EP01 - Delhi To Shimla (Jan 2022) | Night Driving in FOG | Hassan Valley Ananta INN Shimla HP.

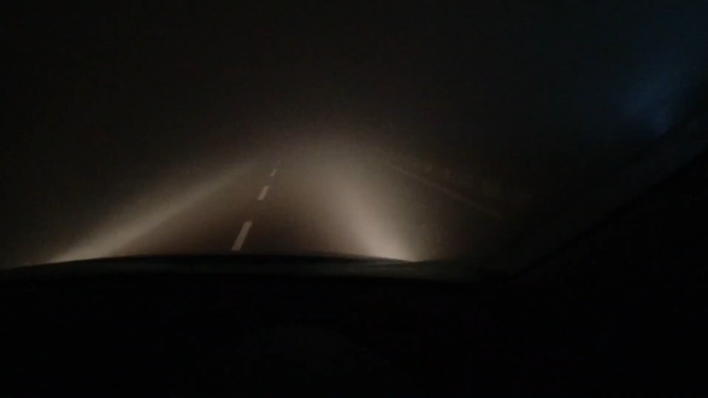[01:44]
डूबते को तिनके का सहारा। ये बस आ गई बनके हमारा सहारा। अभी बस के जरिए चलूँगा यार, वरना मैं चलना बहुत मुश्किल हो गया था।
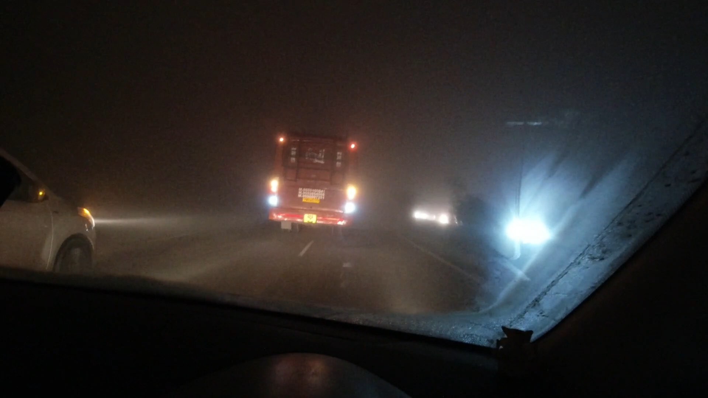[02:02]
एक बार को सोचा कि गाड़ी रोक लेता हूँ, फॉग कम होगा फिर चलेंगे। फिर देखो ये गाड़ी भी चल रही है इसी के सहारे।